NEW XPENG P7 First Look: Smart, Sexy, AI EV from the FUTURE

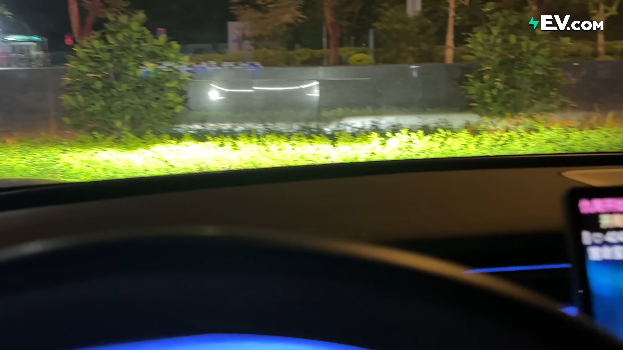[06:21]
So instead of watching them here, you can actually project it onto your heads-up display if you want to.